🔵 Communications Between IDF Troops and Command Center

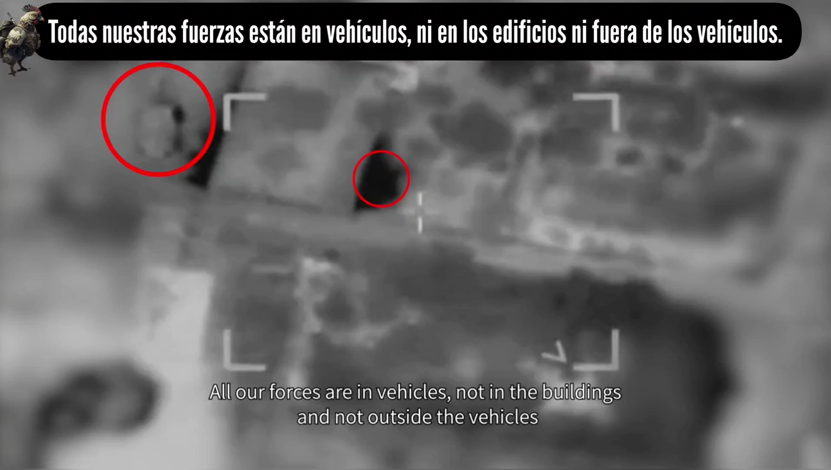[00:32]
קיבלתי. כל כוחותינו בכלים, אני מזהה שתי דמויות מאחורי אחד מהמבנים, נכנס לביצוע.
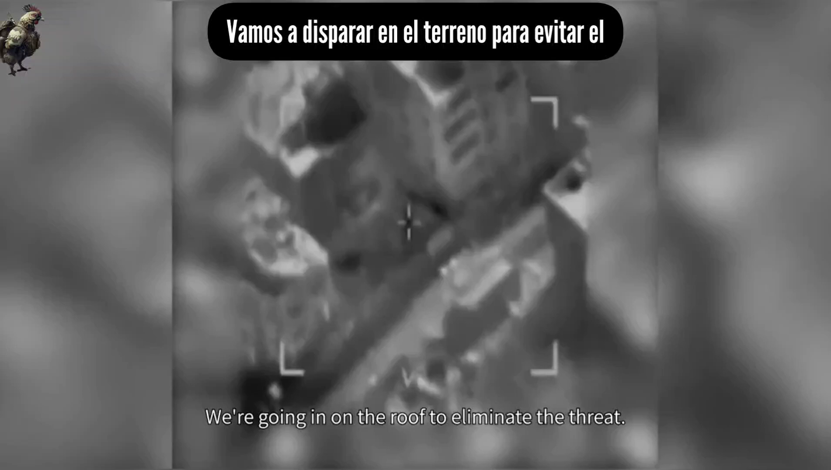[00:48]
אנחנו הולכים לבצע על הגג להסהרת איום. זה להסהיר רגע את הירי ואחר כך נצא לחלון.
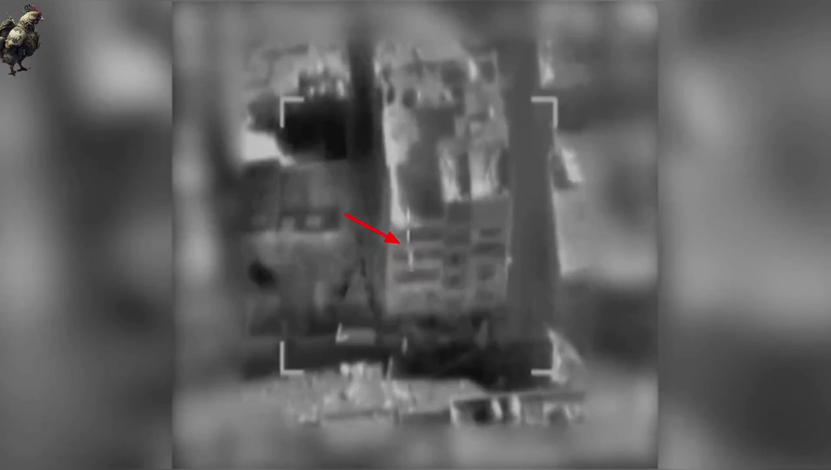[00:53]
אנחנו הולכים לביצוע, מהתגיעה על הגג.
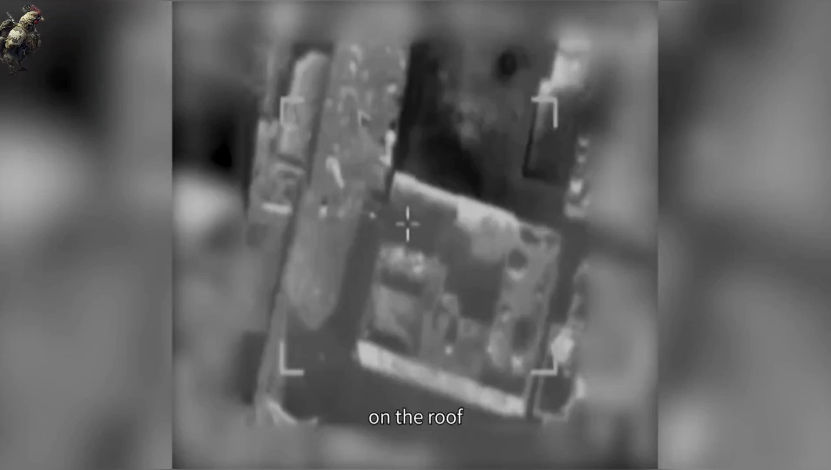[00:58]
שתיים, שלוש, שגר. עדיין מקשיב ירם על הגג.
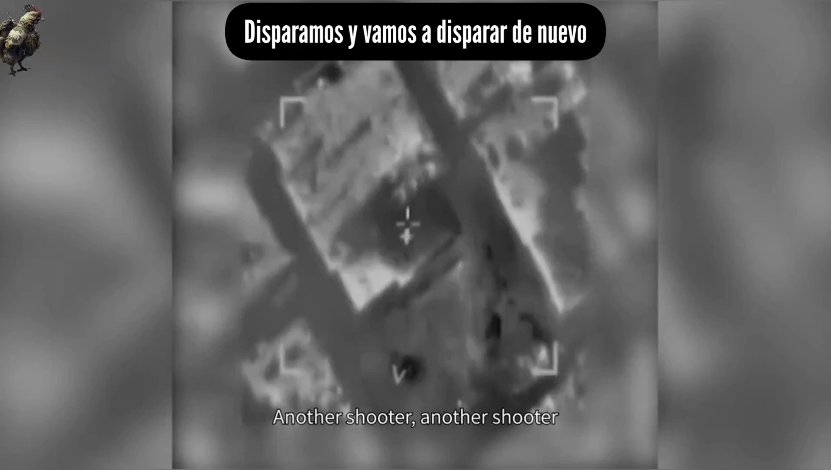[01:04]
ירם נוסף, ירם נוסף. אנחנו נכנסים לביצוע נוסף. מיד פגיע.